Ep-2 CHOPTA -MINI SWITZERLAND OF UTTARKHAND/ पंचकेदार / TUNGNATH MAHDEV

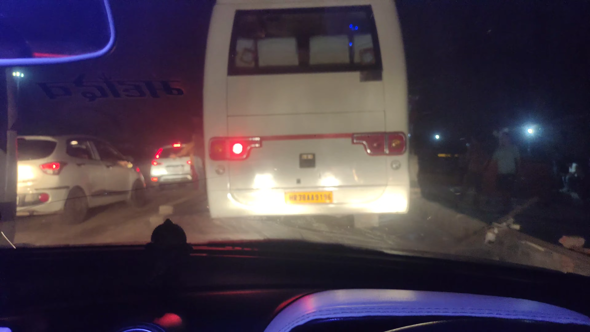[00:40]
काफ़ी टाइम हो गया, अभी 8:30 से ज़्यादा ही टाइम हो चुका है और अभी जाना है हमें चोपता, वहाँ का स्टे करेंगे।
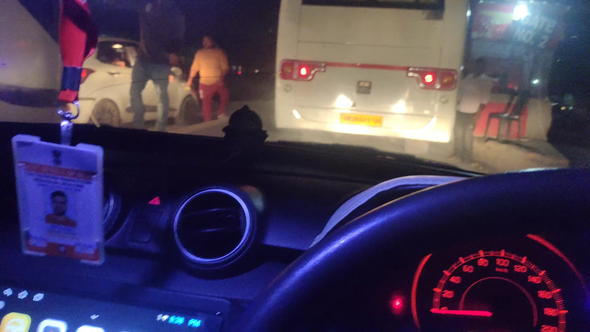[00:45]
हाँ तो चोपता का स्टे रहेगा।
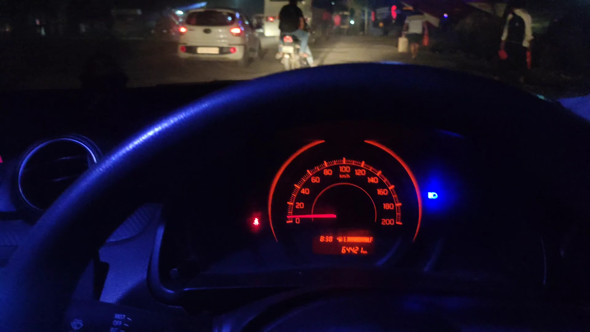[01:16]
हैं, घर से हम 266 किलोमीटर आ चुके हैं।